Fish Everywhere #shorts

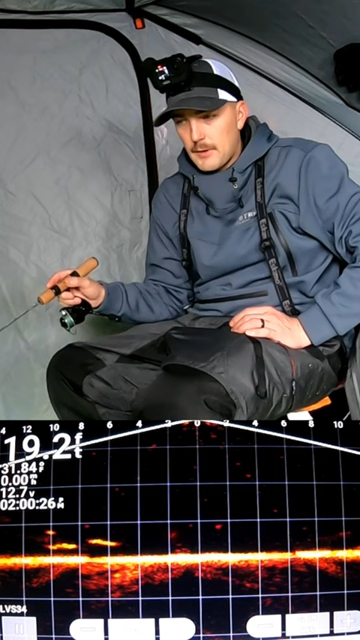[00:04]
don't do big jigs just keep doing trying small ones there's like five of them around us right now they're coming from every way like look at this one racing in oh he's gonna crush the spoon this one oh he missed it he swiped at it and missed it swiped at it and missed it they're both about the same size so it doesn't really matter which i don't want to catch you're going on youtube i know so